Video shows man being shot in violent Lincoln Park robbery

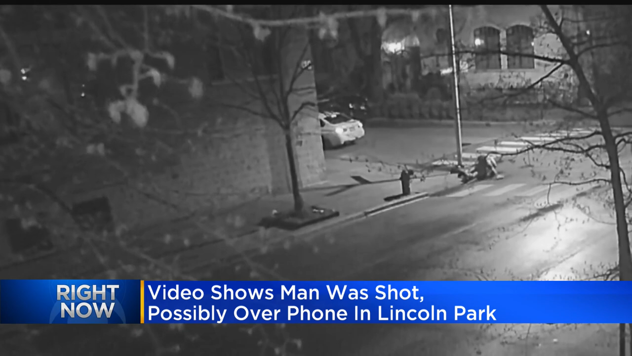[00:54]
This video of a heinous crime, a man being robbed and shot three times over a cell phone, is sending chills through Lincoln Park. It was all captured by this man's security camera.